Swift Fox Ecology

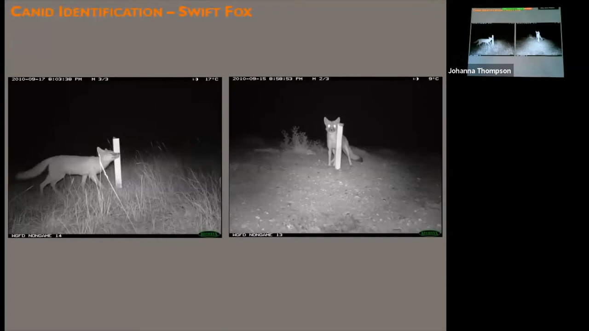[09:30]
And even though the, the, how far we beat these stakes into the ground may differ, all of these stakes are about the same size. So it's a pretty good indication of the size that we're looking at. I believe these are 18 inch stakes. And so you can see these really obvious, I'm going to use a blizzard. Um, let's see here. So on that right hand picture, you can see that black tail tip. You can see those tan front legs. And then on the left hand side, that swift box is giving a really good, um, profile photo that gives you those nice black arms on the side of this muzzle.
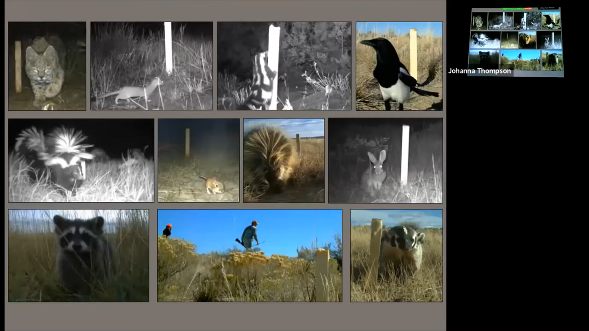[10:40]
Um, so again, all kinds of animals. Um, we've got a bobcat there that's a little bit blinded by our camera, long-tailed weasel, um, a spotted skunk, uh, magpie. Um, middle row there, those are actually four skunks in a single image. So that skunk essence, um, works for those guys too. We've got, um, a kangaroo bat, a porcupine. Um, we, we pick up lots of cottontails, lots of jackrabbits, got what looks to be a juvenile raccoon.